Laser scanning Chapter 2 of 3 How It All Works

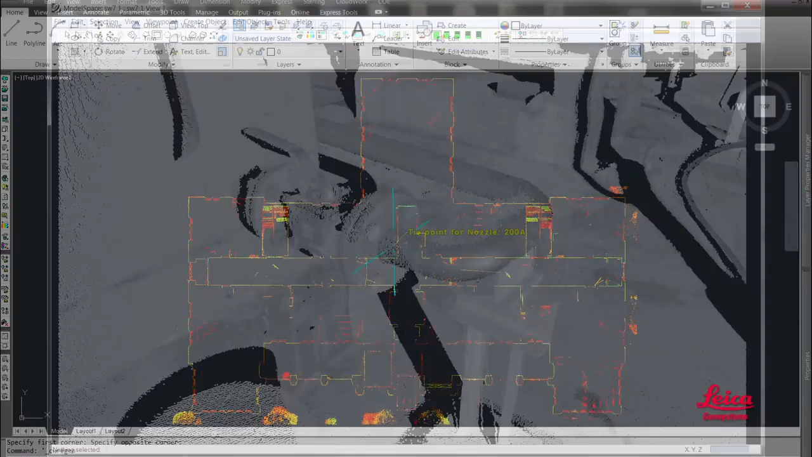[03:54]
sections and profiles, volumetric reports, line-of-sight and witness viewpoints, and bullet trajectory analysis.
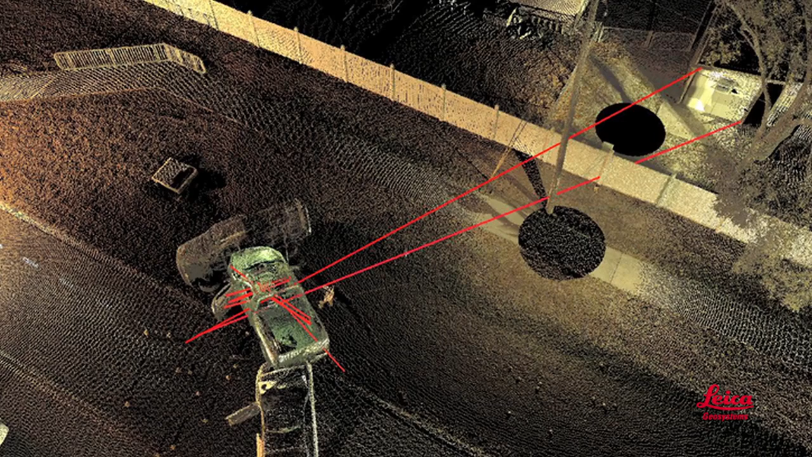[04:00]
And you can also create more advanced products and deliverables,
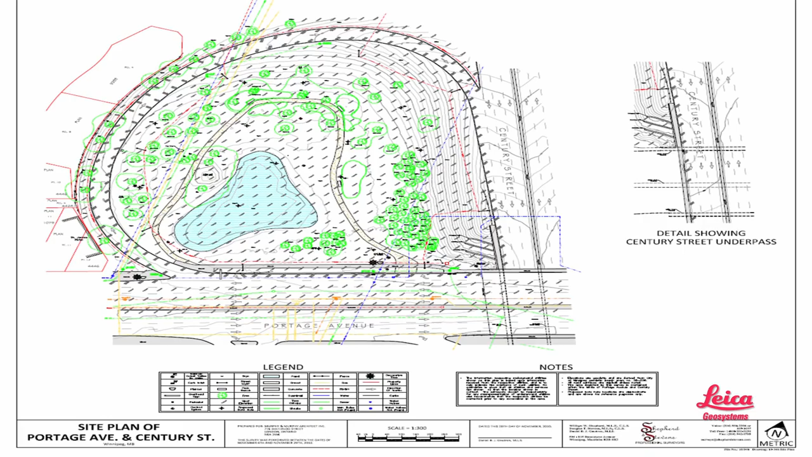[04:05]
like detailed topographic maps,
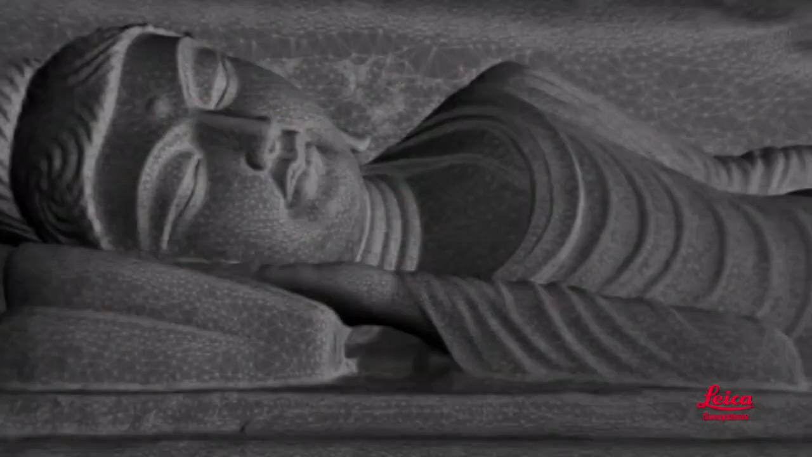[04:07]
wireframe and surface models, isopacks,
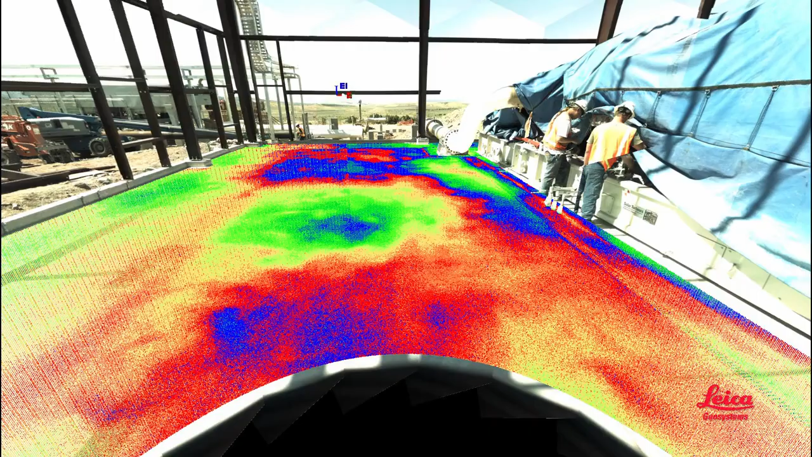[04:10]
links to asset information, fully textured models,
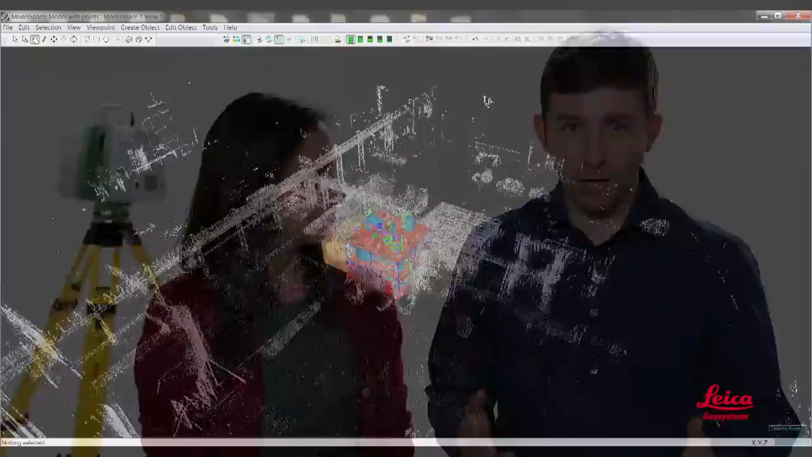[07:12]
model, and do almost anything you want with point clouds, from simple projects to advanced ones, efficiently.
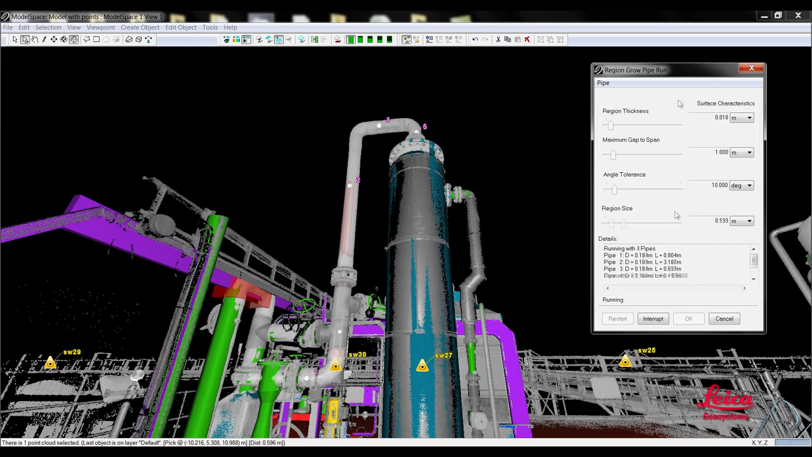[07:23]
Our modeling software is yet another virtual industry standard, and our popular plug-ins let users work more efficiently with large-scan data sets directly within design,